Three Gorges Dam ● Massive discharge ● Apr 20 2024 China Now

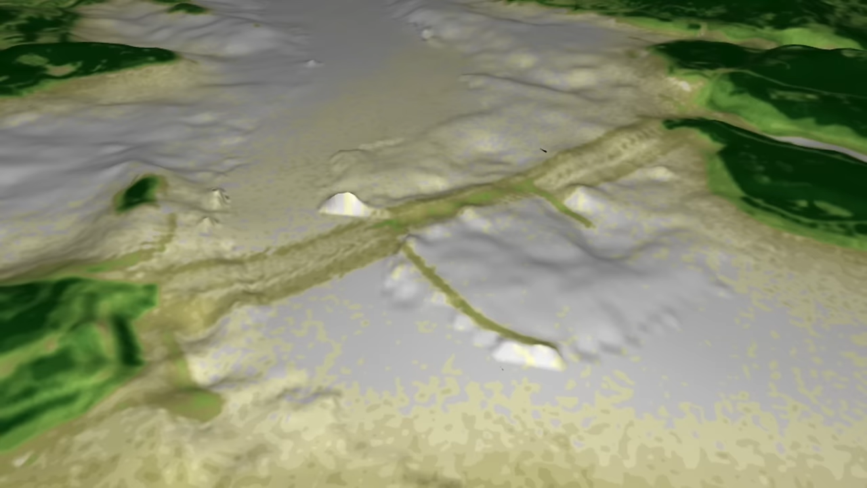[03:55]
Although you cannot see the extent of the mud puddles, you can see the basic topography, such as what is underneath the water.